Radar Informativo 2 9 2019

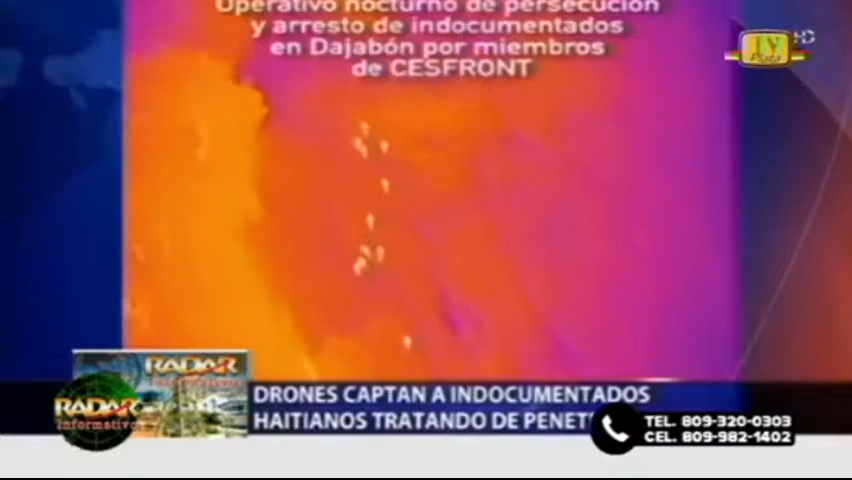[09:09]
el guardia que mandaban allá, ese guardia iba en mala, iba de castigo, hoy no es, hoy es un premio, miren, el grupo de nacionales haitianos, ustedes están viendo todos esos puntitos blancos, esos son haitianos, cruzando a medianoche, pero que por vía, por vía de cámaras, con drones,
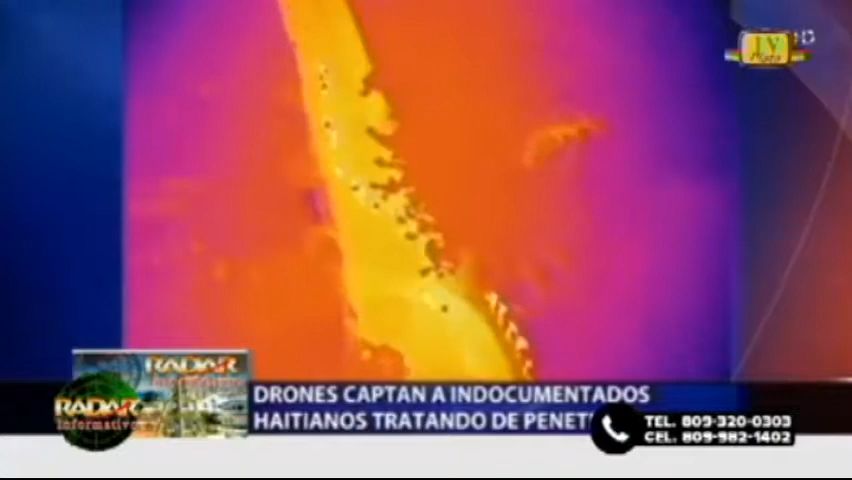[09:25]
lo están localizando, y mírenlo ahí, pero esos son los que agarraron,
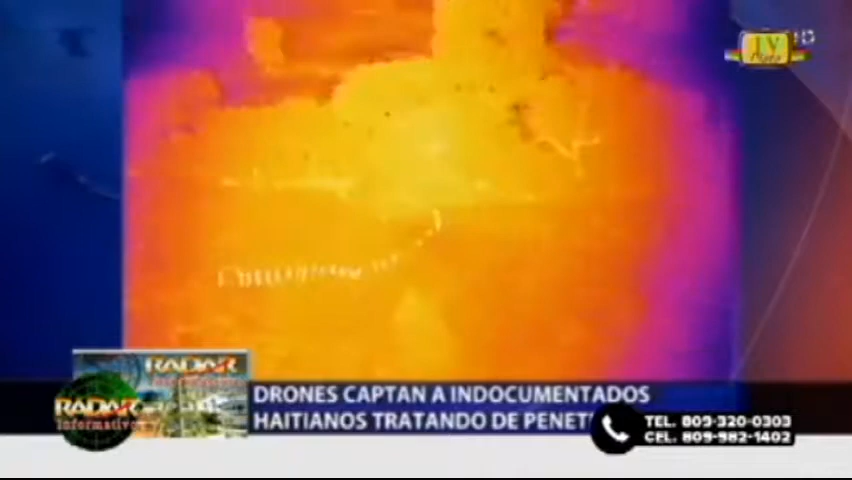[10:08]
si tienen ese sistema sofisticado, ¿por qué no emplearlo diarios,
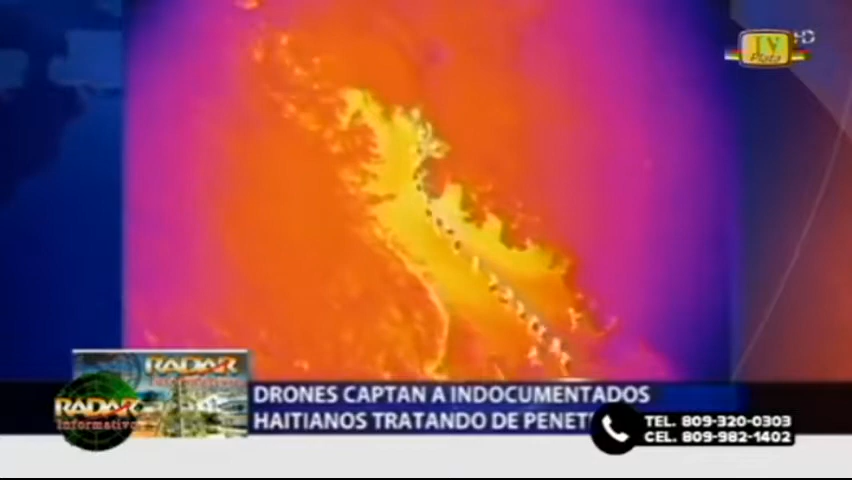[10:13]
para que todo eso, quede ahí, y no, yo me imagino la cantidad, que cruzan diario,